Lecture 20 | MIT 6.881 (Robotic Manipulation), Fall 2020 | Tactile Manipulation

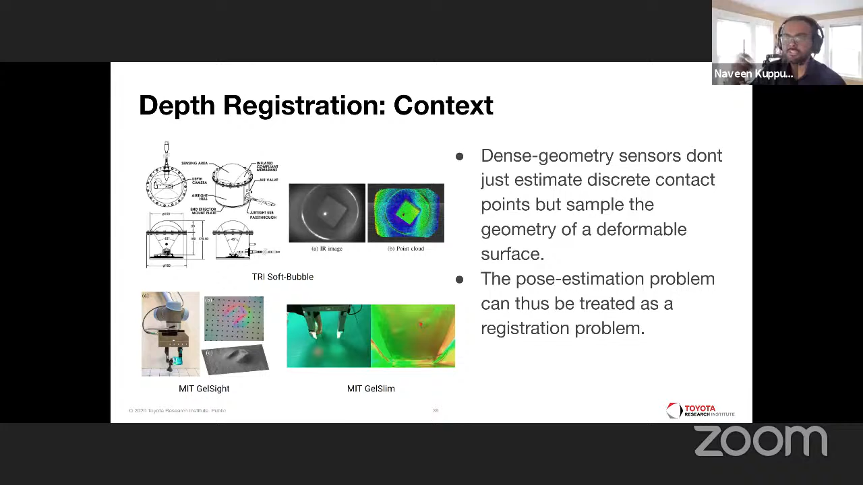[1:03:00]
treated as a registration problem and i have illustrated the depth maps coming from each of these sensors here just for you to visualize what it looks like for a sensor to actually go touch an object and obtain a depth map now this was one example of us performing uh this kind of depth registration
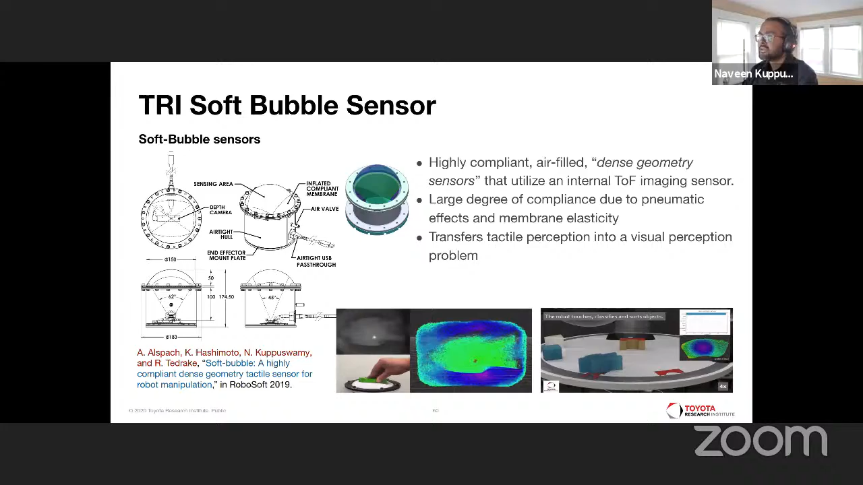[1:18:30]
leads us to perform these kind of uh tracking uh